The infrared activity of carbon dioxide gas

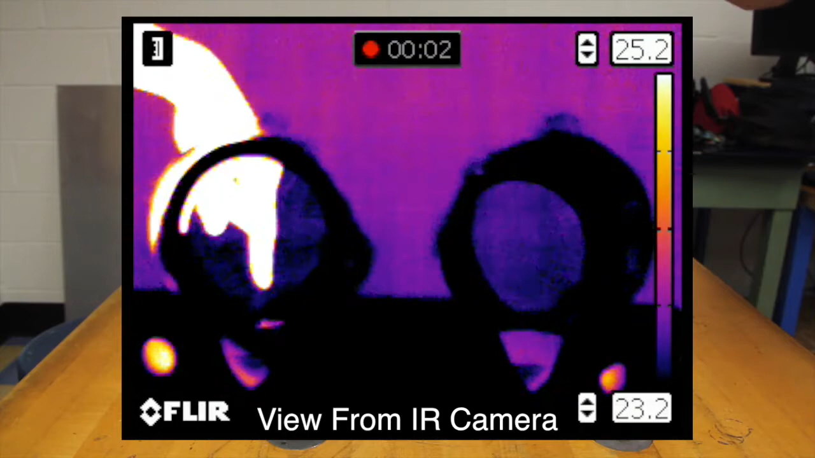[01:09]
In fact, we can see that both cans are also mostly transparent to light in the wavelength that our infrared camera can detect, 7.5 to 15 micrometers.
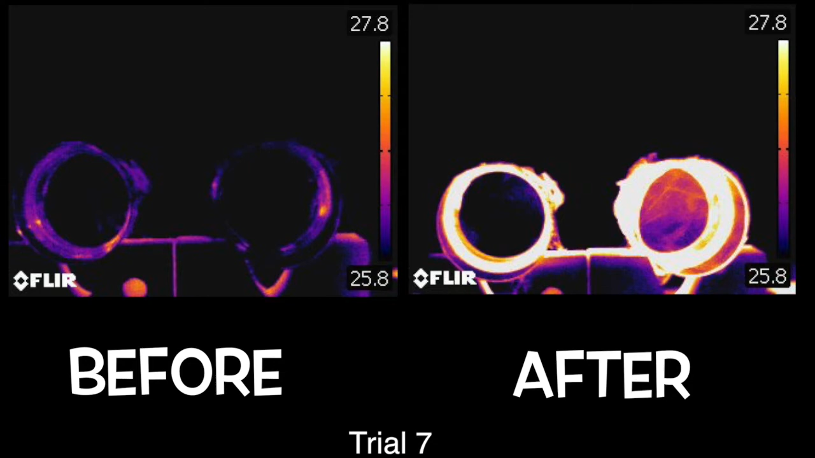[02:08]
switching the heating lamps, and playing with numerous other variables. The results are always the same.
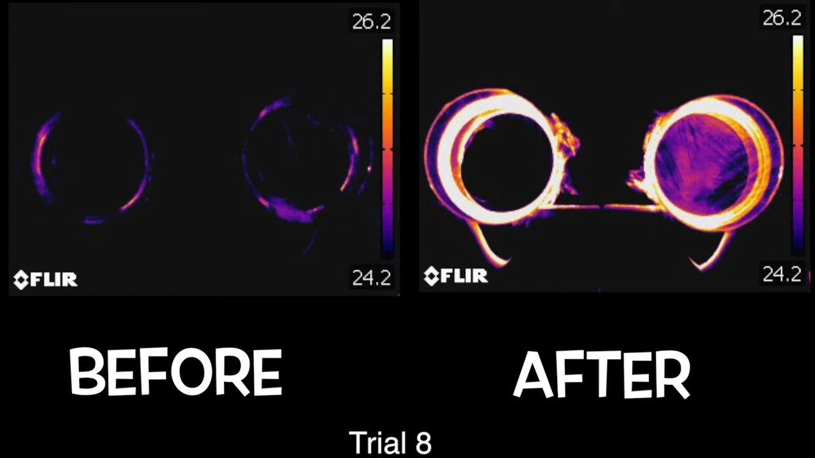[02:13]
The can with the CO2 radiates extra heat after removing the heat lamps.